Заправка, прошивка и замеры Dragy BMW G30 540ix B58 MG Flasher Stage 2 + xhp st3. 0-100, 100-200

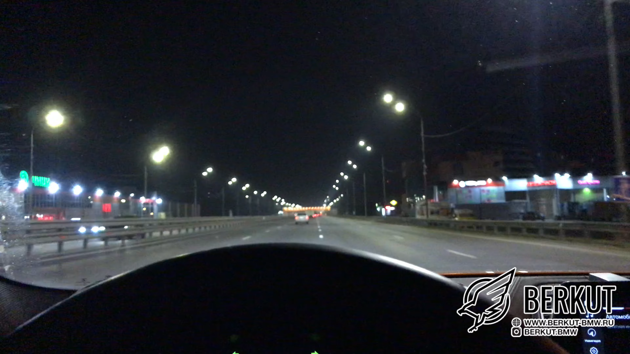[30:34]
Смотрим, что у нас там в левом ряду творится. В целом вроде бы нормально. Итак, Sport Plus, коробка в Sport.